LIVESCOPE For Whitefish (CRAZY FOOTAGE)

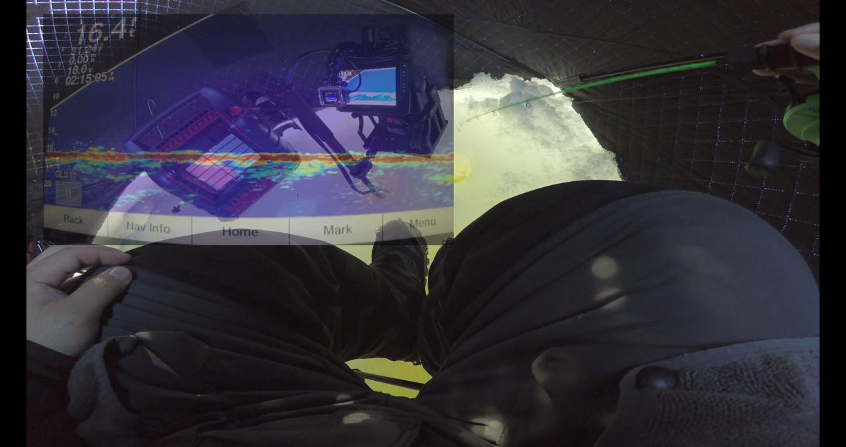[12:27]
Kind of close, yeah. Oh, I see he came by me. Oh, oh, shit.
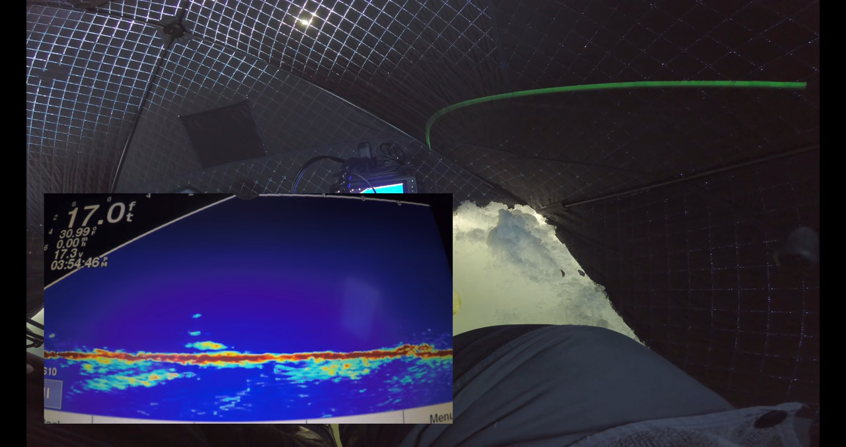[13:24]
On screen: depth 17.0 ft
He's just looking right now. He's coming to you, boy. He's coming. Alright. Coming right now. He's coming hot. He's gonna bite it. You got it? Ooh, I told you.
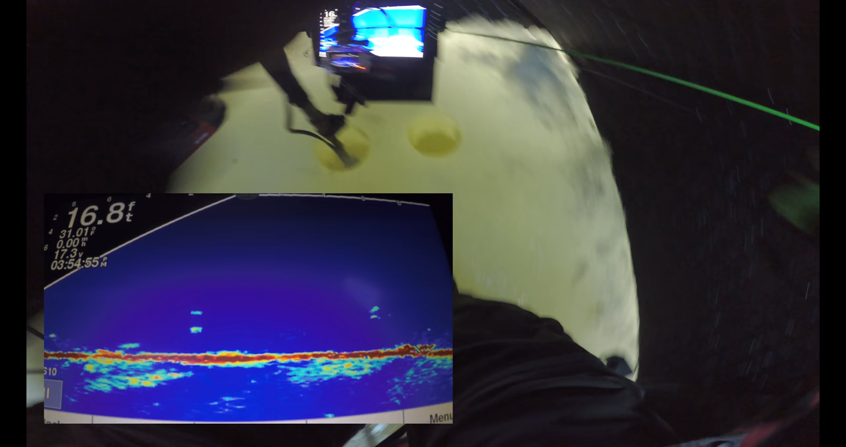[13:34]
On screen: depth 16.8 ft
Oh, I had a mark. I had another marking by me, too.
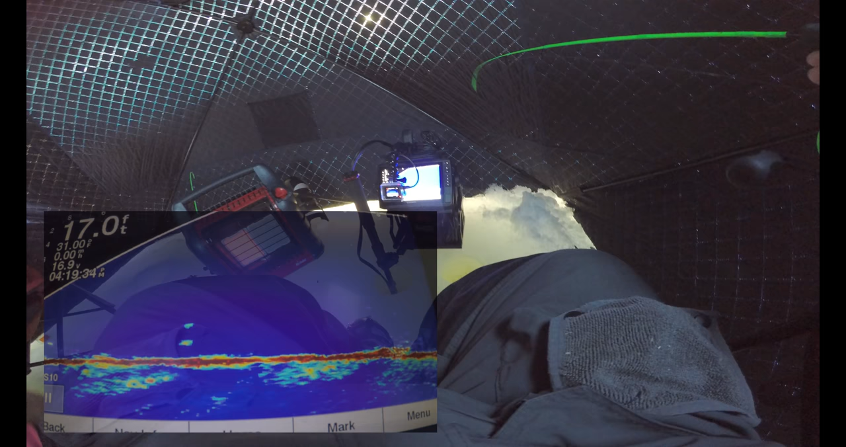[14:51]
On screen: depth 17.0 ft
Oh, my God, dude. He's gone now.
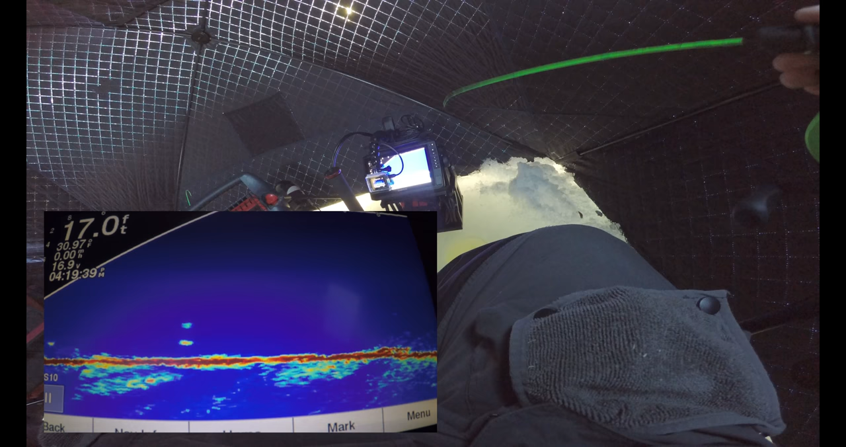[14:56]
On screen: depth 17.0 ft
He swam.
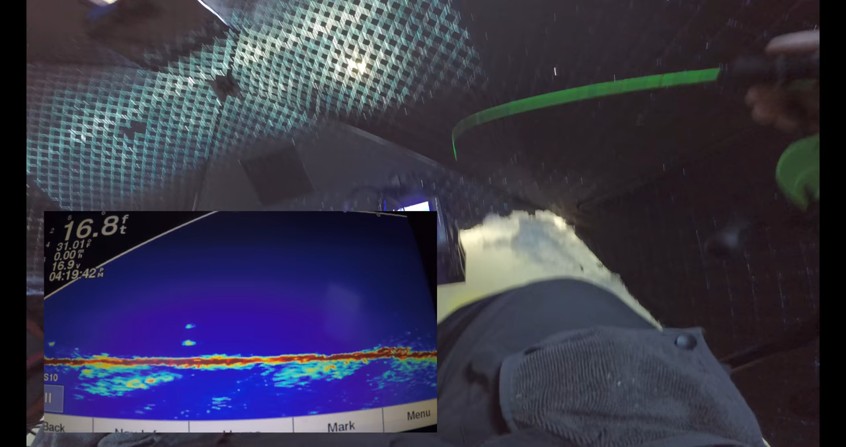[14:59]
On screen: depth 16.8 ft
He swam in front of you away. Yeah, he hit it too. I know.
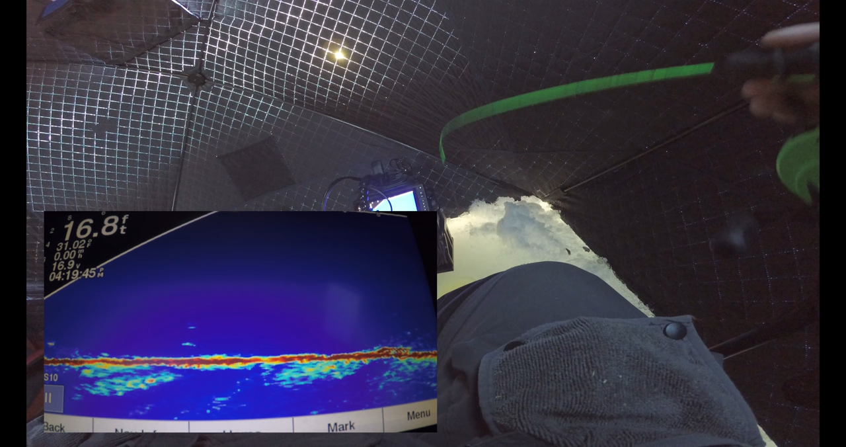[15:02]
On screen: depth 16.8 ft
I see that.
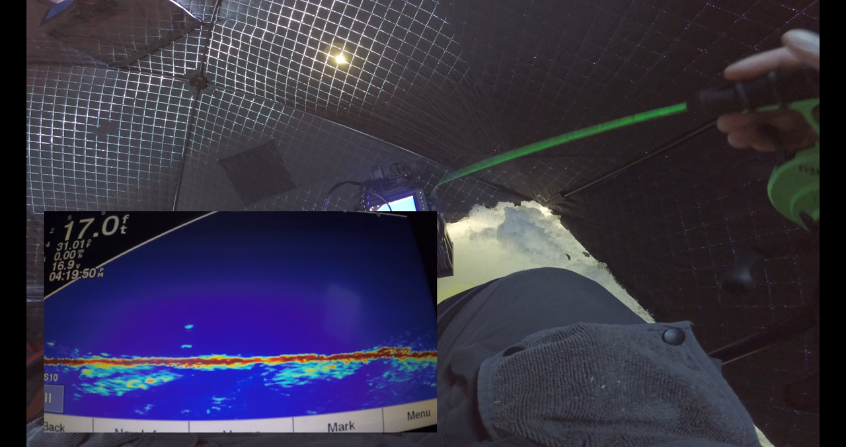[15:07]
On screen: depth 17.0 ft
Yep, he gone. Hold on. Oh, you got it? Yeah.
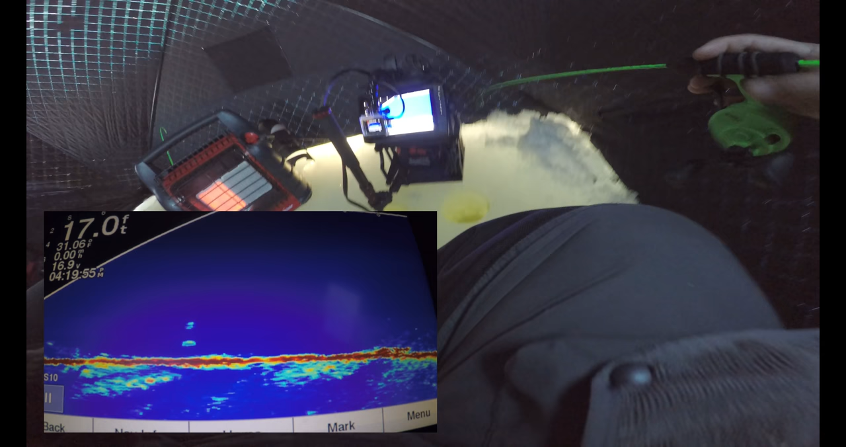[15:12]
On screen: depth 17.0 ft
All right, let me go and come over there. Nice.